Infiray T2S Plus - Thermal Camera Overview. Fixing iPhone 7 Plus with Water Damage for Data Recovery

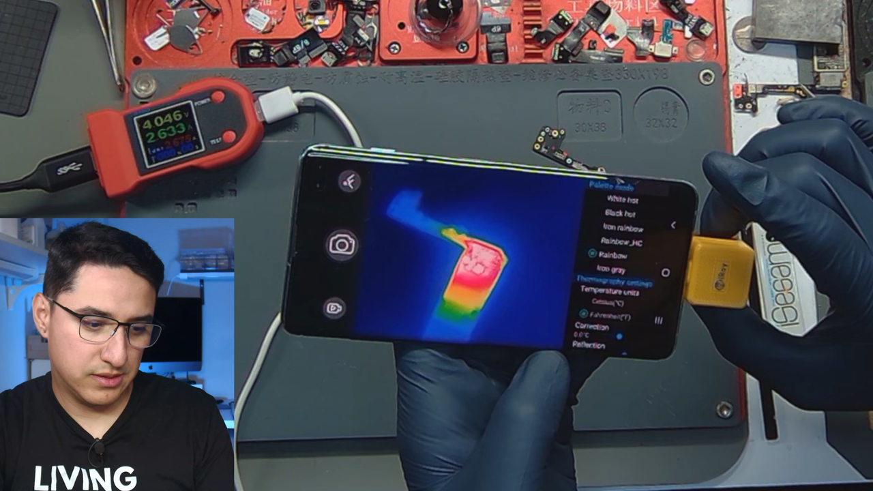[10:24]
So yeah, that's not really that useful. Yeah. You got to be up real close to know exactly where the short is. It's a little weird. Okay. There it goes. So you can see there's definitely heat here, heat on this IC and then whatever that is. I think it's a coil.
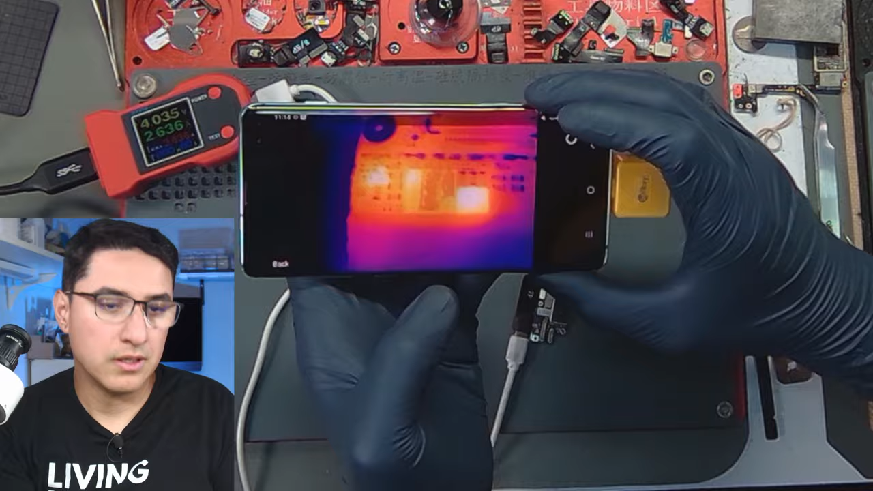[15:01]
All right. So here's a picture. So it's definitely that first cap here.
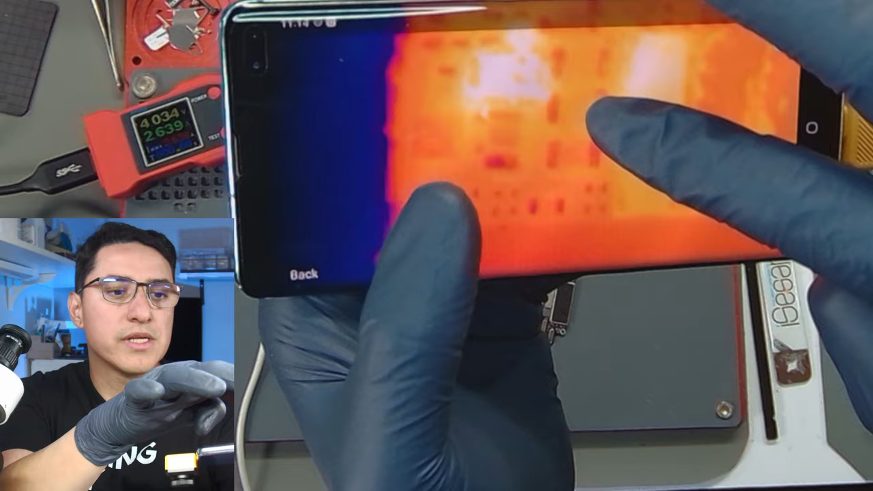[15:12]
So there's a cap going this way and it's going to be the cap that goes across it.
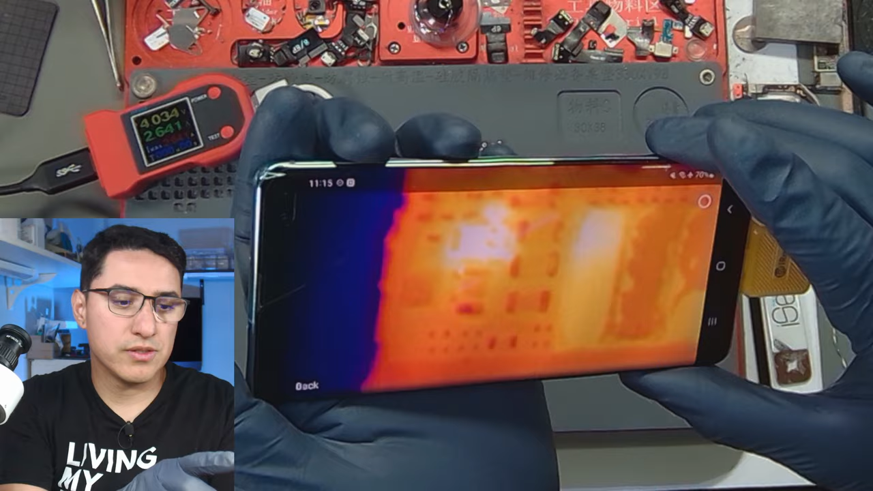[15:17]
So let's go take a look under the scope. Yeah. So it's going to be this one. So the clear shorts, pretty simple.
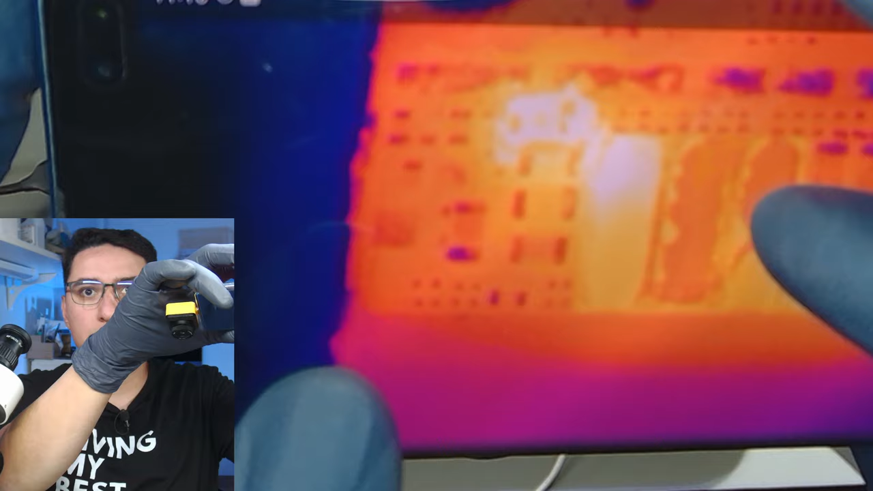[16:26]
So this time it looks like it's that largest cap here, the top row. So if we go back under the scope.
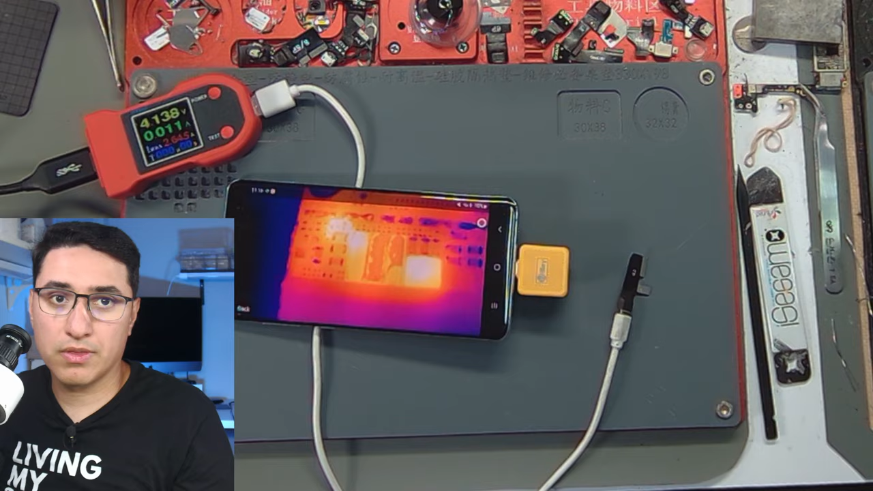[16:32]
Yeah. This kind of suspected something was up with this one. So this one, let's see if we could pry it off.